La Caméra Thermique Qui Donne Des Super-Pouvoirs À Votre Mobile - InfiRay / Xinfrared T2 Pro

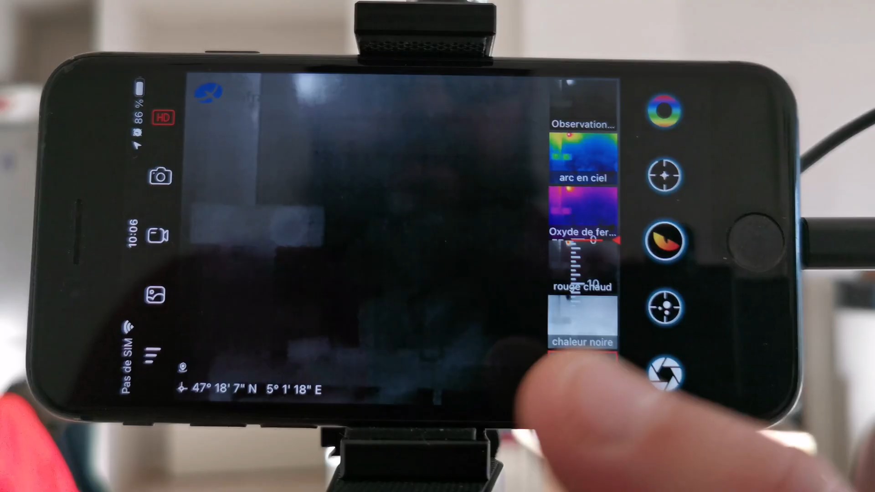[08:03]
on a le viseur le viseur si vous
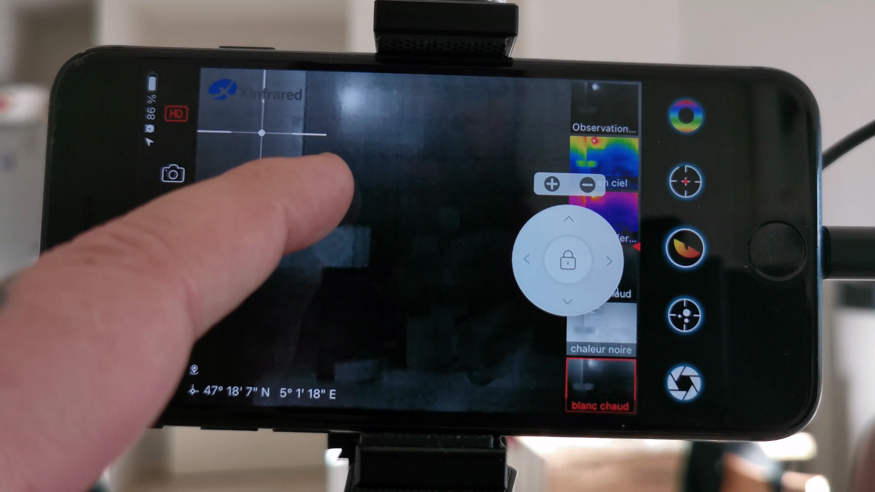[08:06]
voulez c'est ce que je vous expliquais tout à l'heure c'est qu'en fait vous pouvez avec cette partie là je
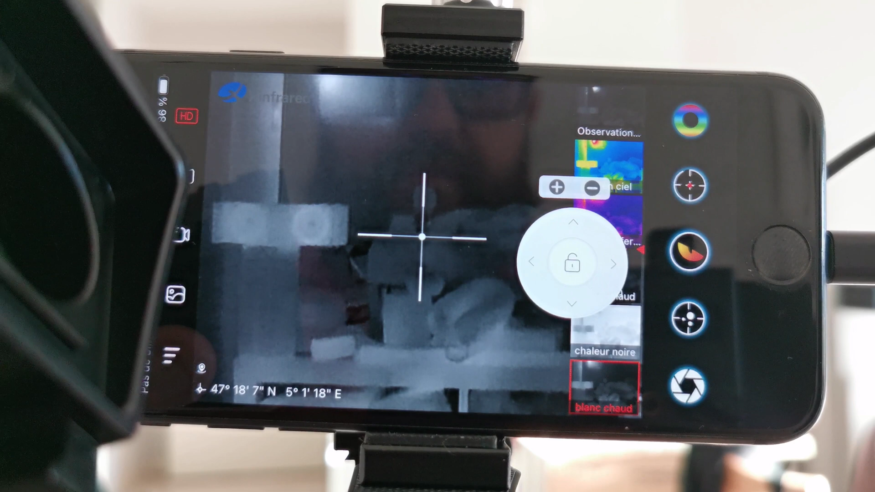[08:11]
vais vous montrer tout à l'heure vous pouvez avoir un certain certain viseur donc l'intérêt c'est que vous pouvez le monter pitié vous en servir directement pour
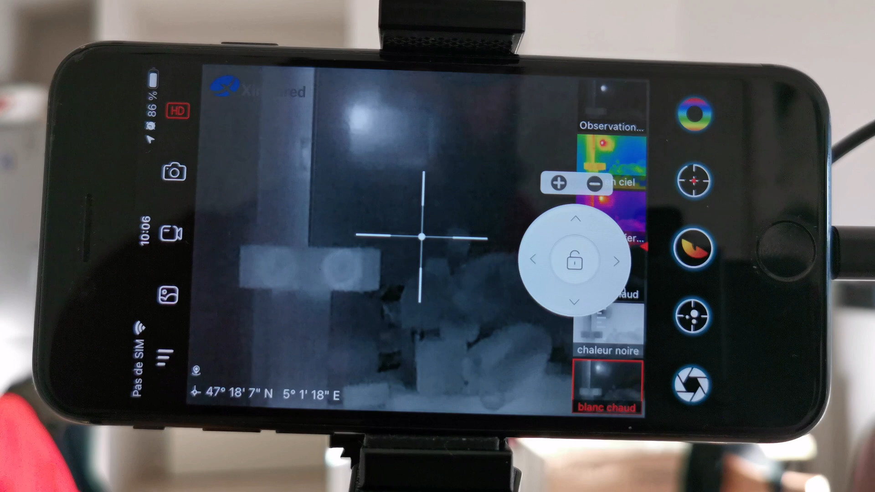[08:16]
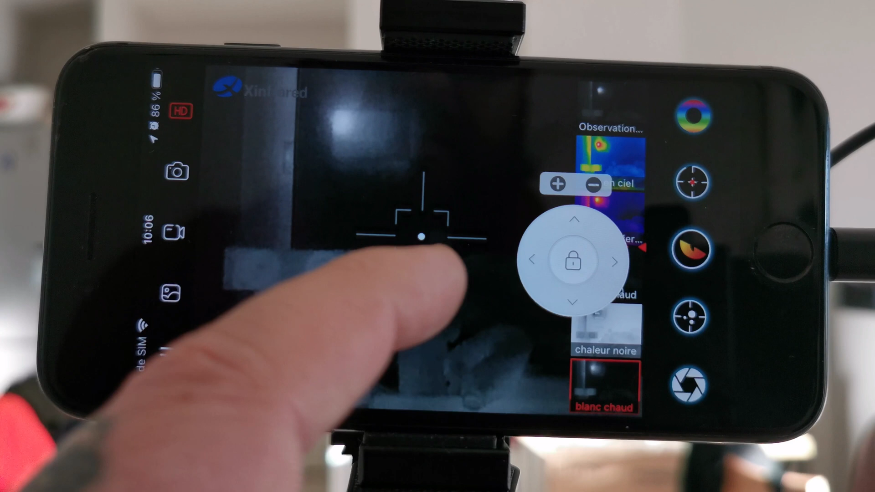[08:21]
changer les croix les viseurs il suffit de défiler sur le côté voilà vous avez tout un tas de viseurs
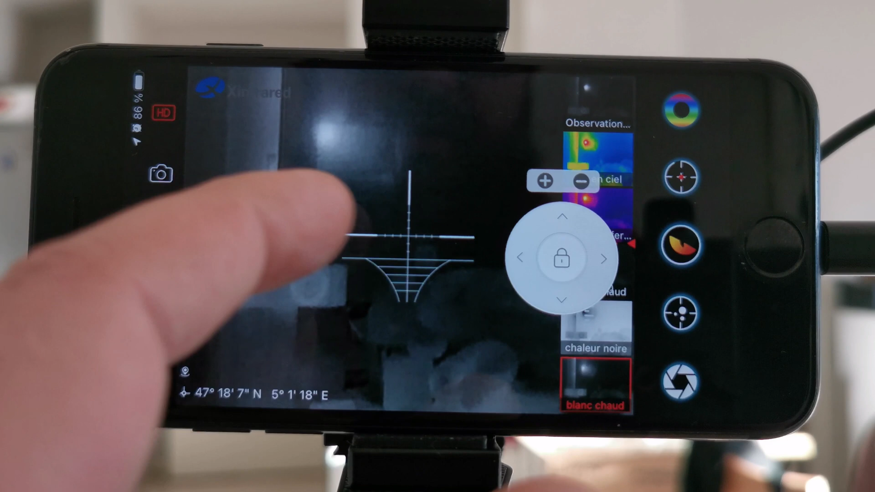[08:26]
disponibles et sur le haut il semble sur le bas voilà sur
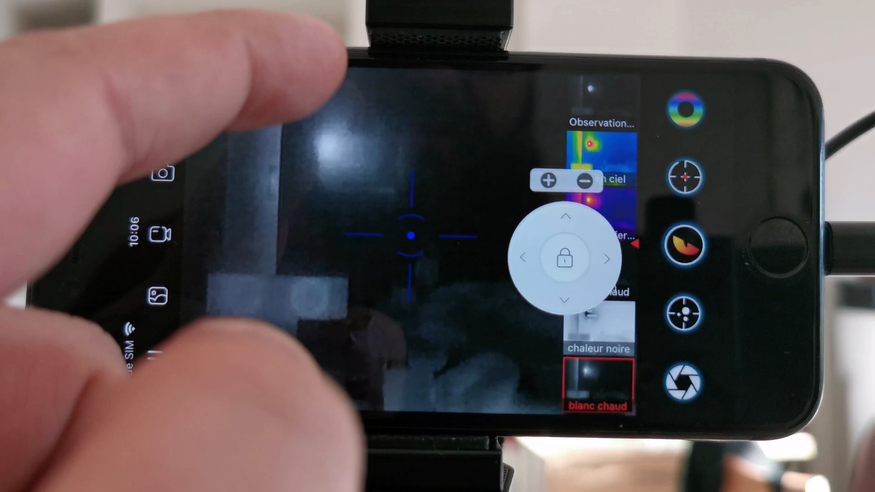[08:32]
le haut en fait vous changez la couleur du viseur donc en l'occurrence là si on le veut rouge et là on peut
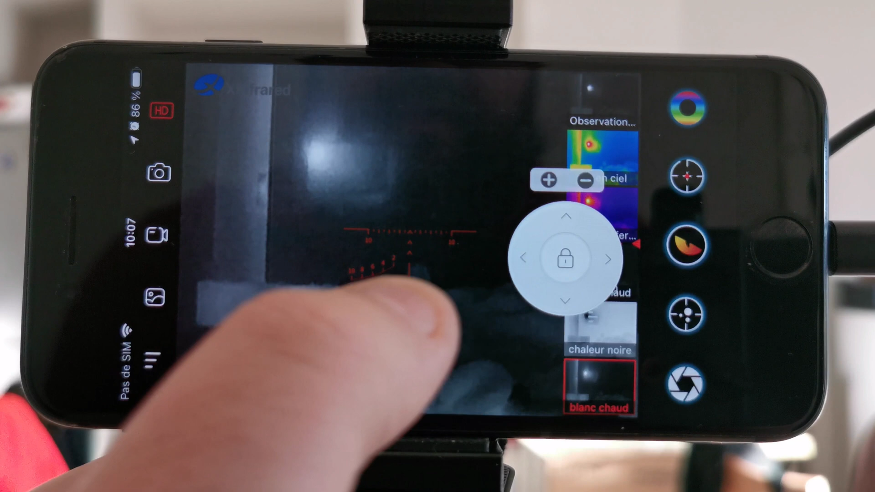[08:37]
défiler en fait et puis voir tous les viseurs les réticules excusez moi après ici vous avez trois
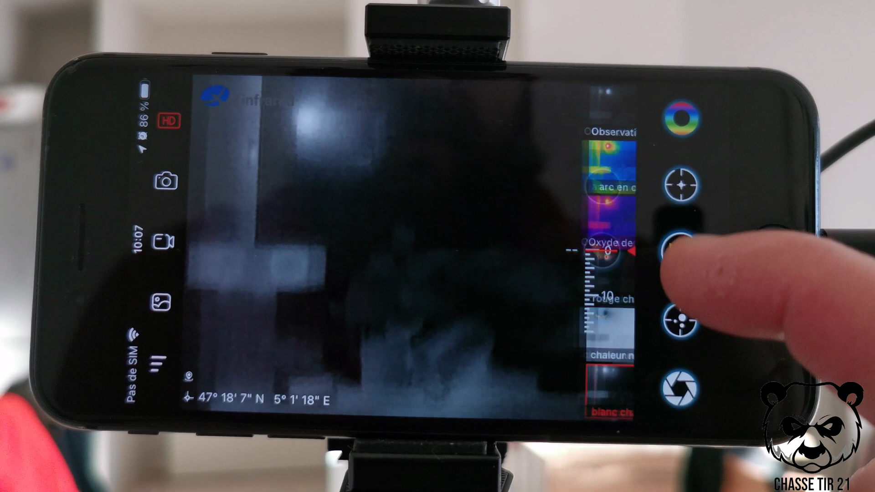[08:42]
modes donc vous avez le mode green donc le mode green vous allez voir quand je vais le passer
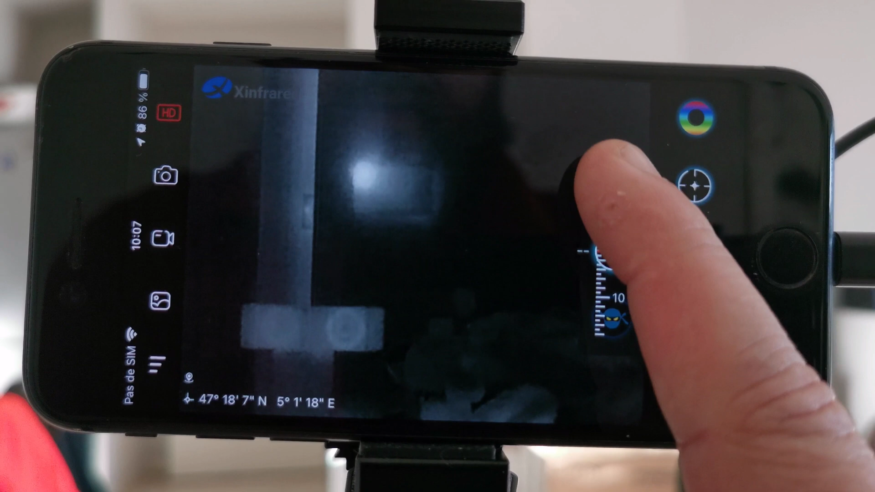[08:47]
en fait ça va ça va ça c'est pratique quand vous êtes
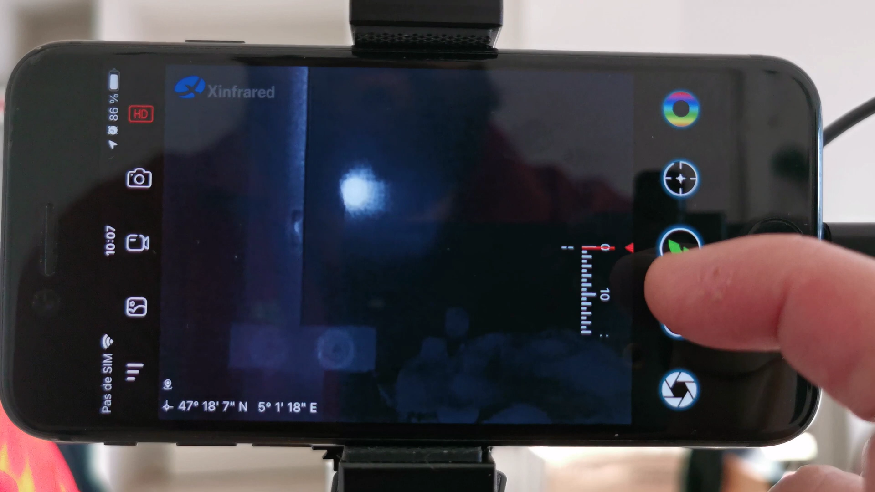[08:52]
en pleine c'est à dire que ça va vraiment concentré tout le toute la puissance de la caméra sur les sources de chaleur ensuite vous avez le mode rouge donc lui est pratique
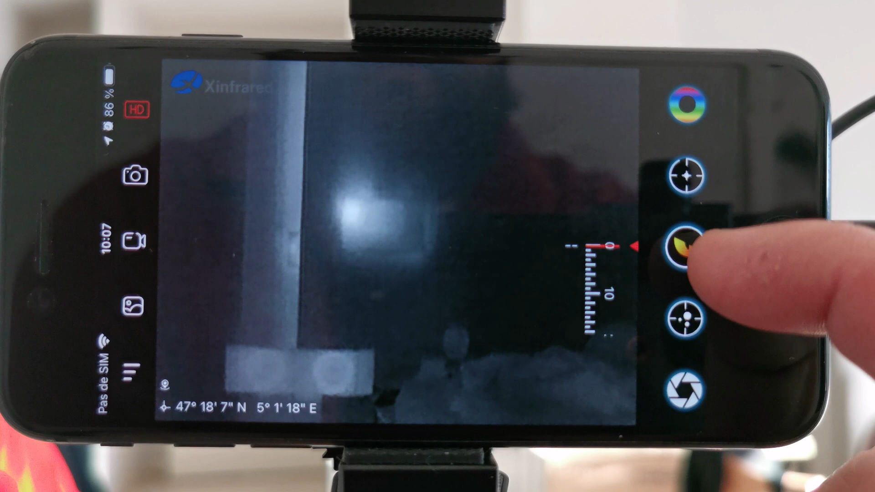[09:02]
surtout c'est quand vous êtes en forêt et que vous allez avoir beaucoup d'arbres on va dire de branchage
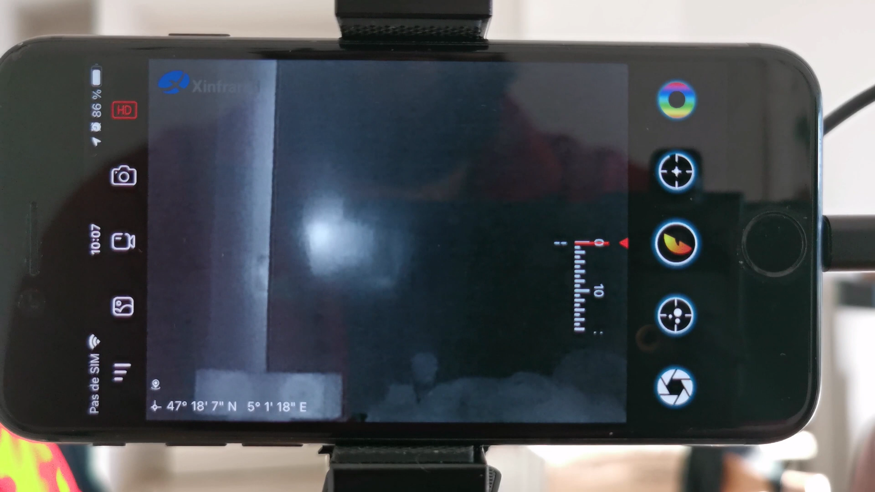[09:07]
devant donc ce que vous observez du coup ça va être beaucoup plus puissant et ensuite là vous avez le mode
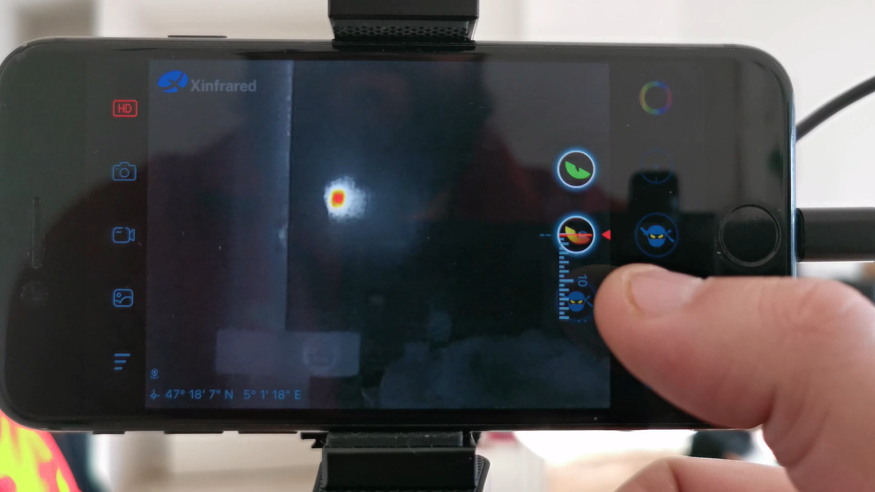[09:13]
ninja donc le mode ninja en fait ça passe directement en rouge haute c'est à dire que ça va réduire la luminosité de l'écran
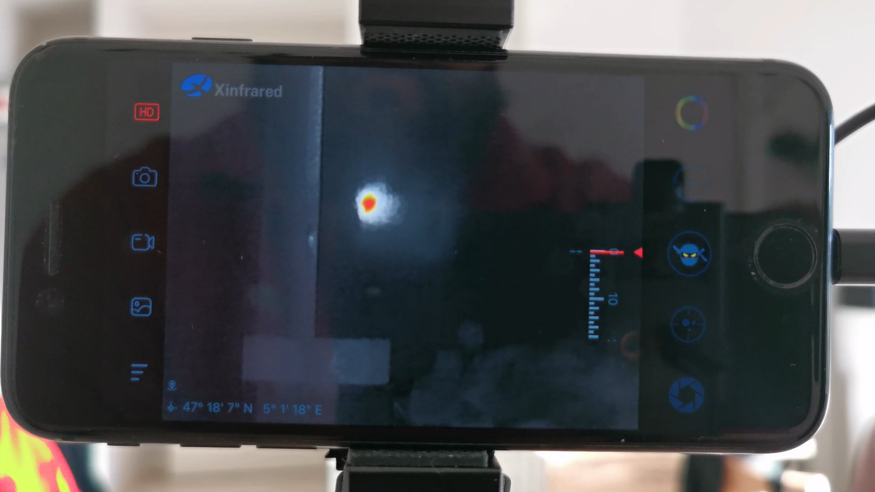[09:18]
et du coup ça va faire vraiment ressortir un max de
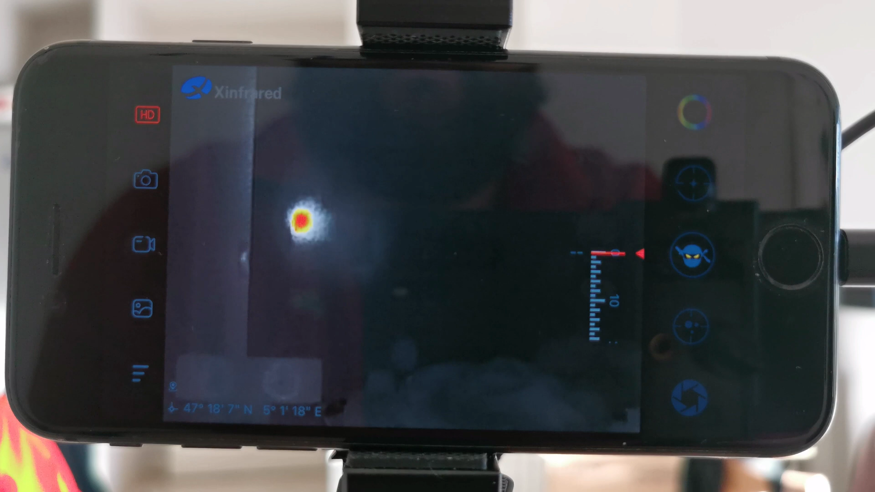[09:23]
points de chaleur mais ce qu'il ya de bien c'est que du coup vous êtes beaucoup beaucoup beaucoup plus discret
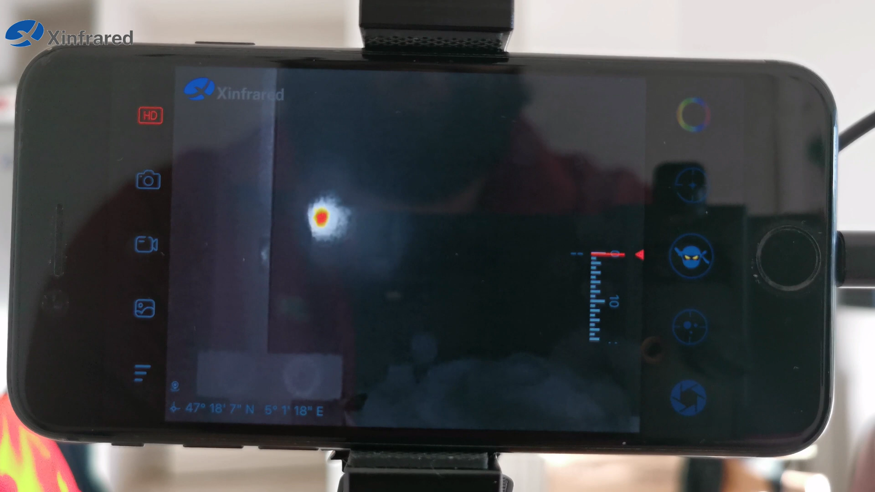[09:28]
en fait quand vous regardez quand vous avez l'écran en main ça c'est extrait ça c'est très très pratique
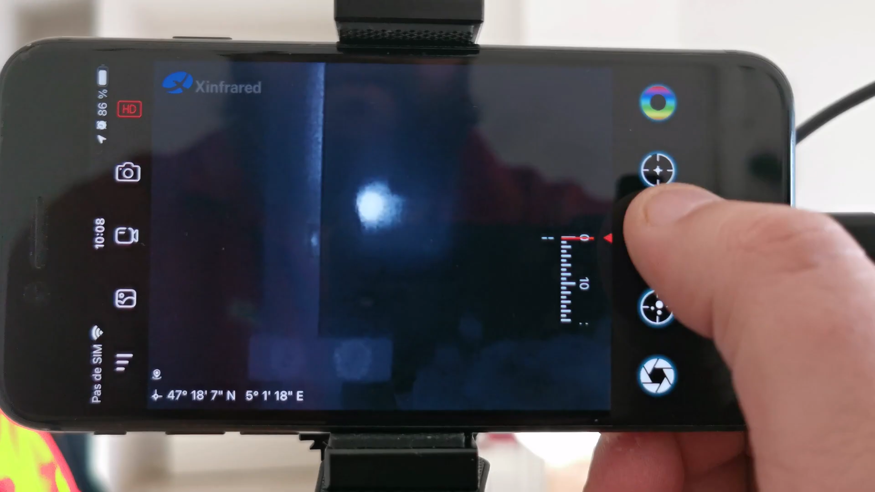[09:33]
alors